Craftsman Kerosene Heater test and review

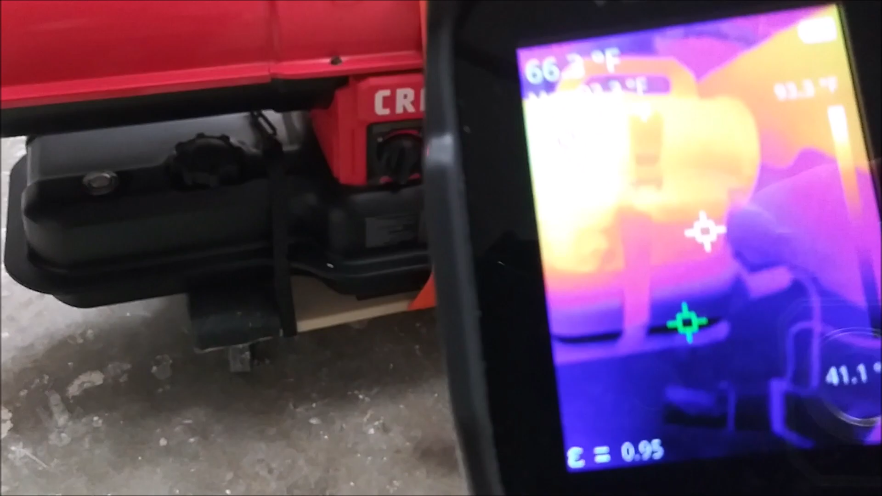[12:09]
that temperature seems to be somewhat accurate the
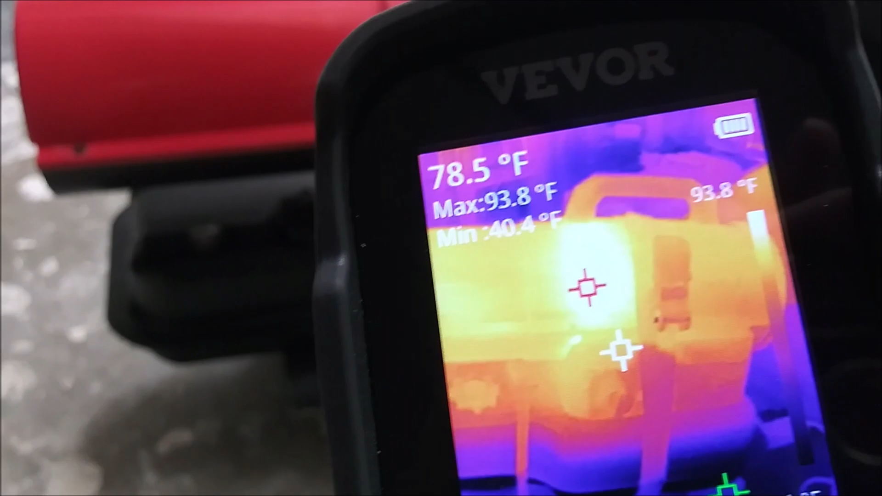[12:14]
On screen: spot 78.5°F, max 93.8°F, min 40.4°F, scale top 93.8°F
side of that machine says 67
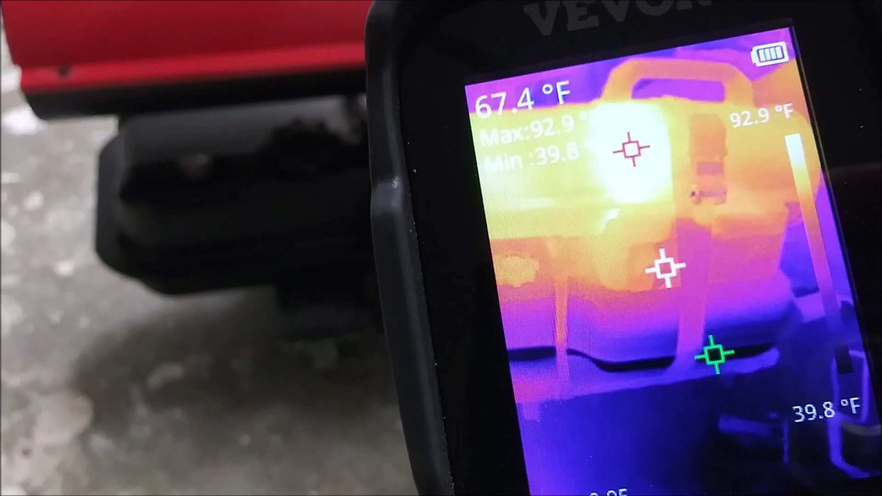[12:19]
On screen: spot 67.4°F, scale top 92.9°F, scale bottom 39.8°F
there's a box next to it 70
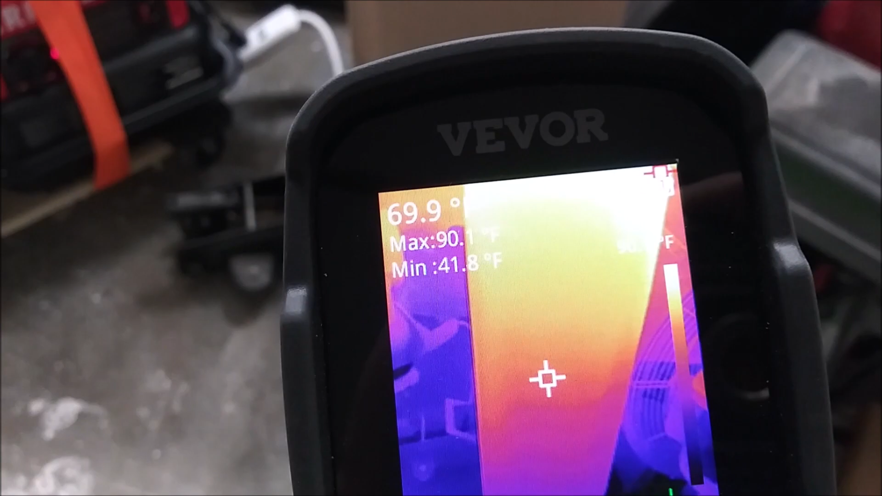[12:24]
On screen: max 90.1°F, min 41.8°F
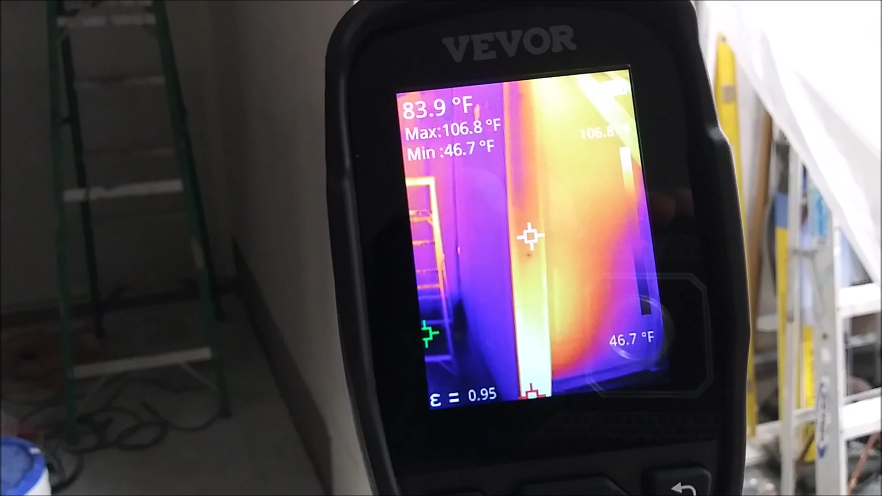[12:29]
On screen: spot 83.9°F, max 106.8°F, min 46.7°F, scale bottom 46.7°F
this wall directly close to its 80 but if you look just on this side where everything else is
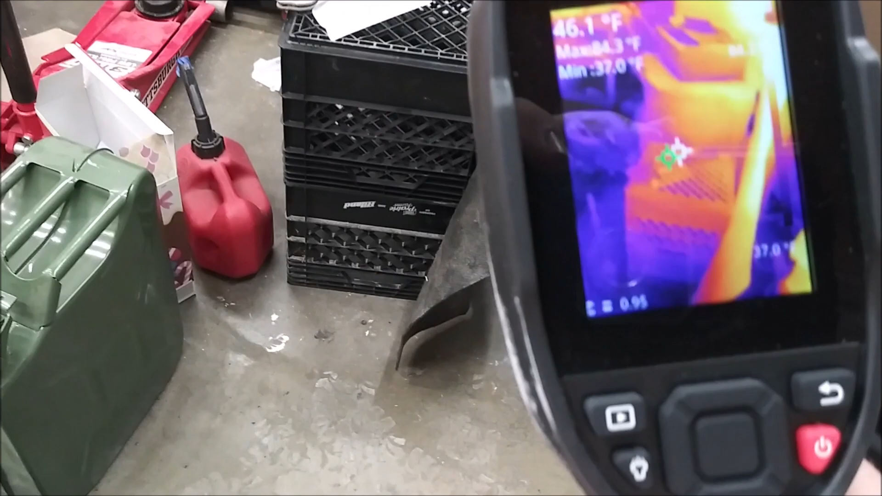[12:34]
On screen: spot 46.1°F, min 37.0°F
we're at about 60 degrees
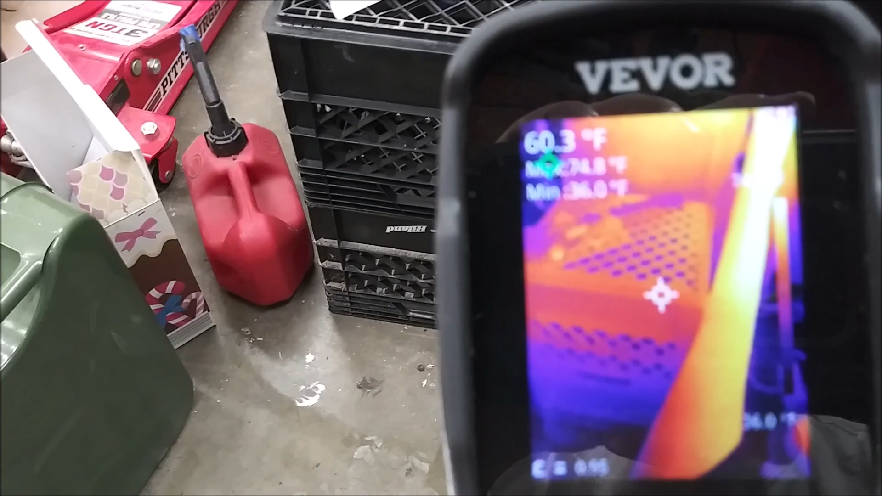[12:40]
On screen: spot 60.3°F
so that little thermometer on this thing is fairly accurate at least for the area that it seems to sit in
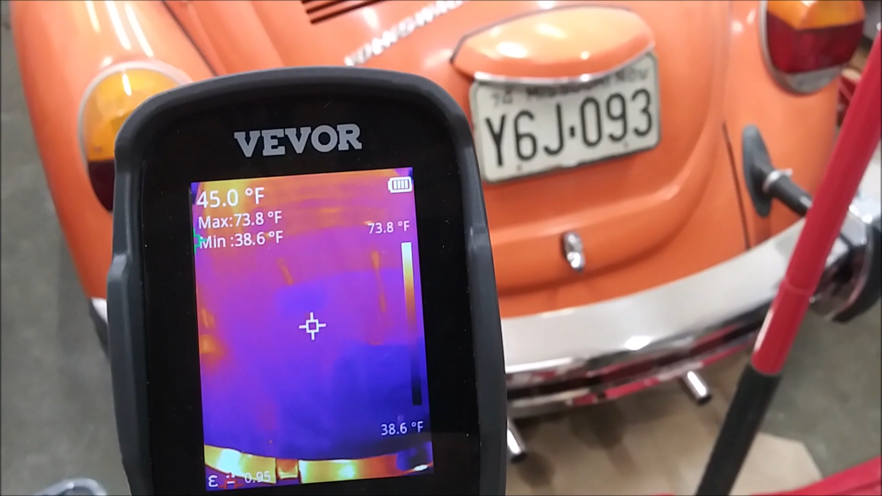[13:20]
On screen: spot 45.0°F, max 73.8°F, min 38.6°F, scale top 73.8°F, scale bottom 38.6°F
45 degrees the area around my heater deal about 50 degrees
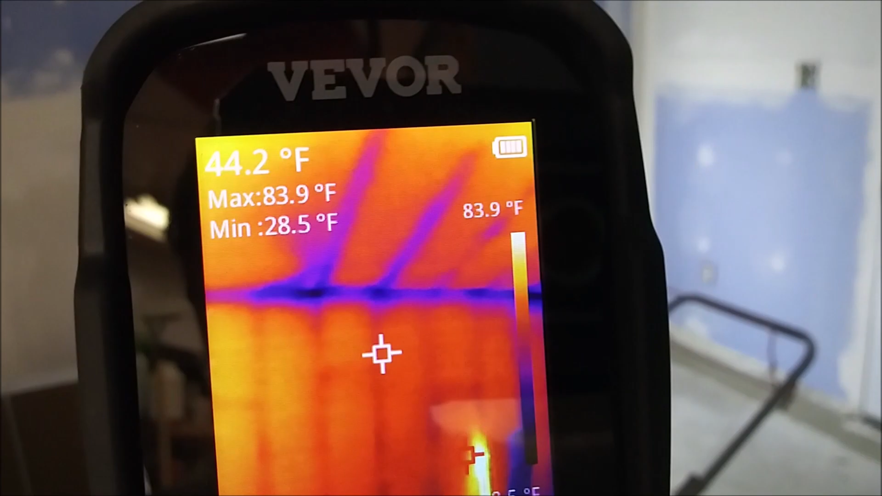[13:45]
On screen: spot 44.2°F, max 83.9°F, min 28.5°F, scale top 83.9°F
and continue to scroll around still in the 40s
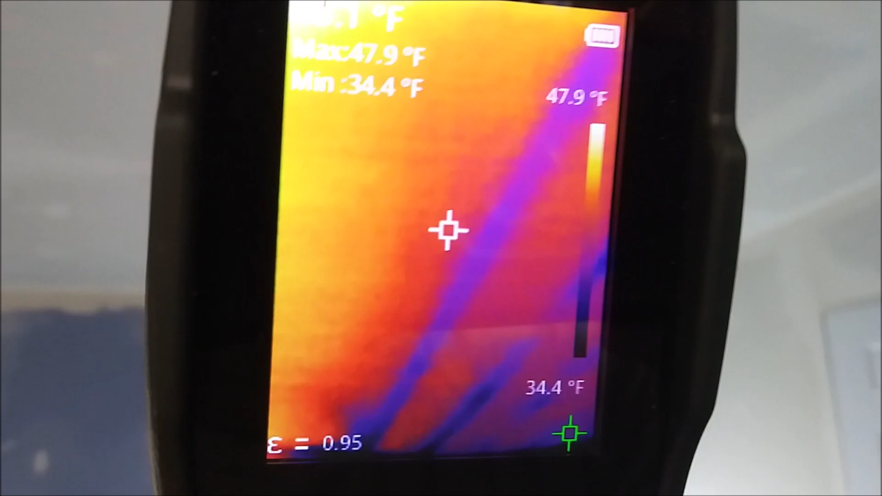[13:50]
On screen: max 47.9°F, min 34.4°F, scale top 47.9°F, scale bottom 34.4°F
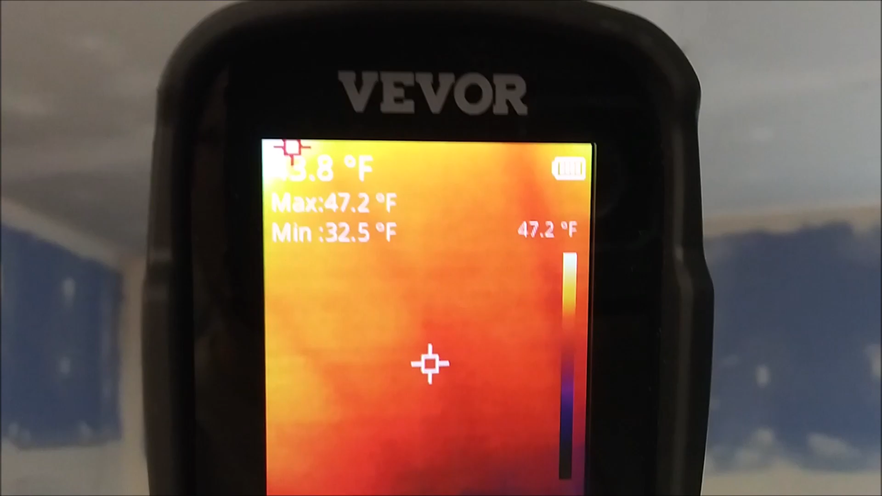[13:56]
On screen: max 47.2°F, min 32.5°F, scale top 47.2°F
around 44 about all areas of the ceiling
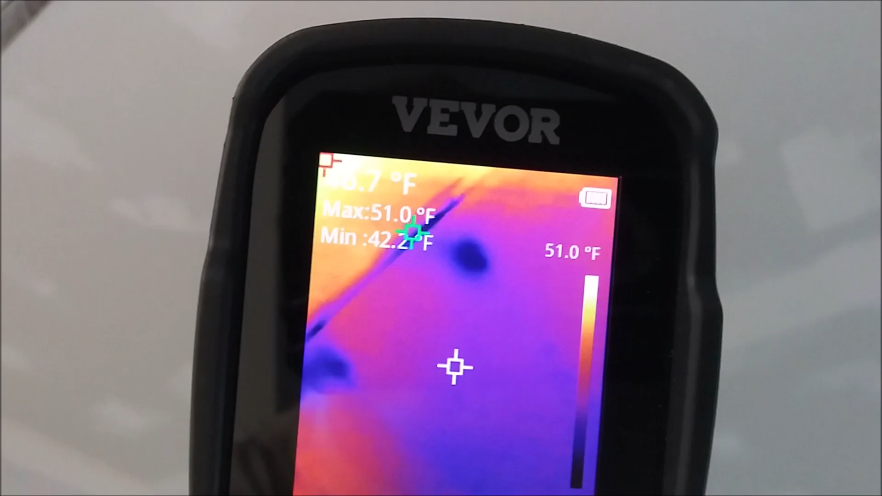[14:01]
On screen: max 51.0°F, scale top 51.0°F
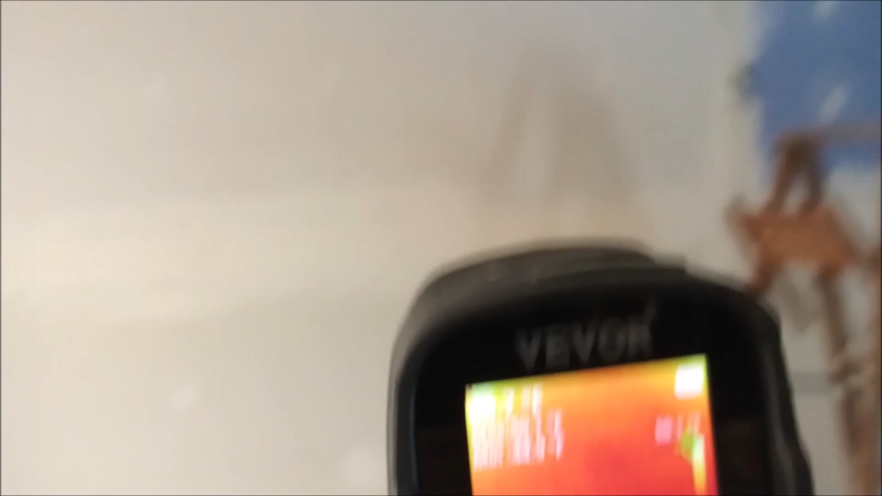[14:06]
and then this wall
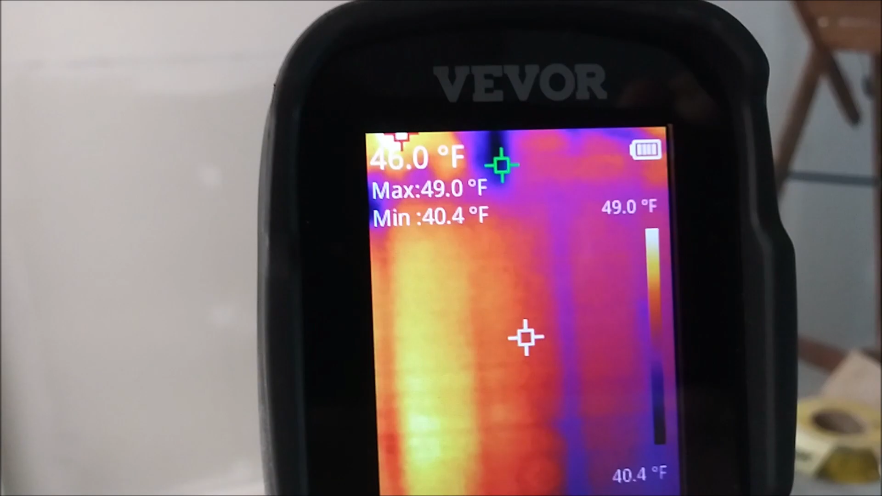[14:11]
On screen: spot 46.0°F, max 49.0°F, min 40.4°F, scale top 49.0°F, scale bottom 40.4°F
45 or so I suspect this one might be a little warmer because the sun's outside hitting that side